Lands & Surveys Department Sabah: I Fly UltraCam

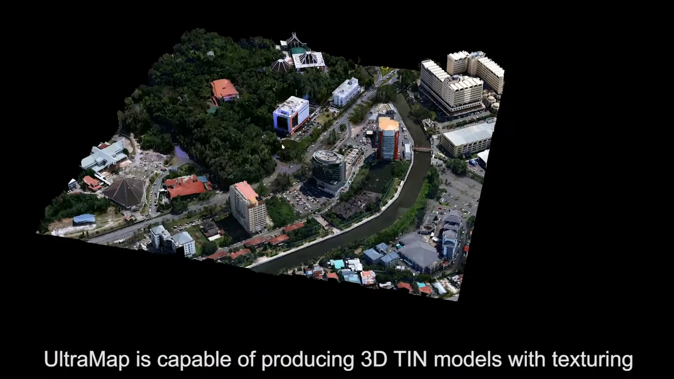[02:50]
Ultramap software is able to perform a model of the building and the walls of the building.